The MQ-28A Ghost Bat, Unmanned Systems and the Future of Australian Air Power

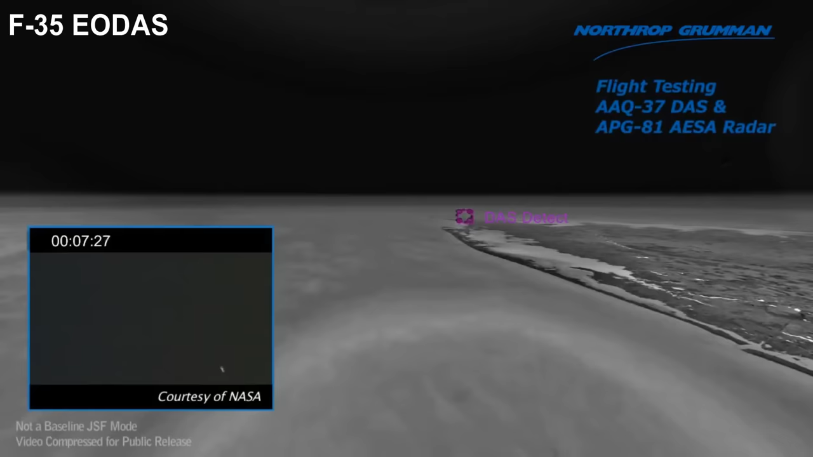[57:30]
Tearing through the lower atmosphere at Mach 3 means supersonic sea skimmers inherently have massive infrared signatures.
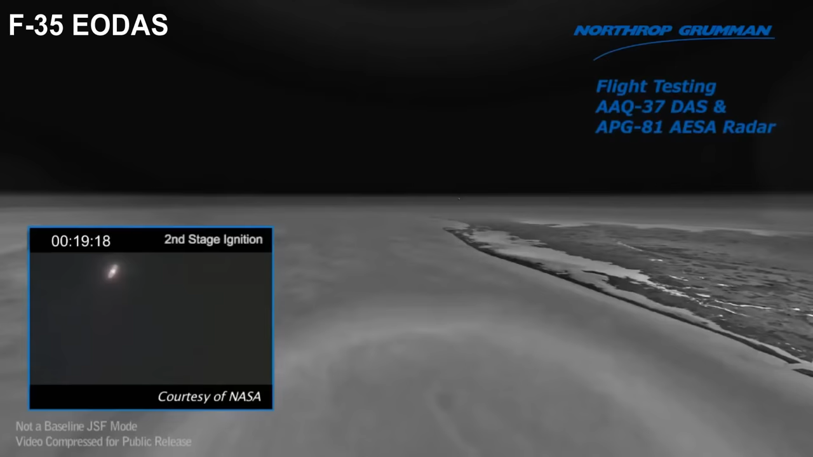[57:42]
The F-35's distributed aperture system provides the aircraft with 360 degrees of persistent imaging infrared coverage. To EODAS,
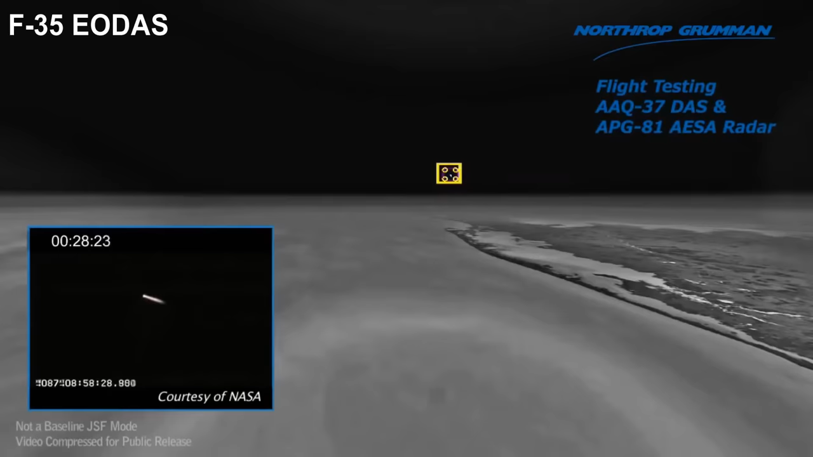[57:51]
an incoming YJ-18 or P-800 ONIX will look like a beacon shining in the darkness. Once detected, the weapon can be tracked by the Lightning's AESA radar.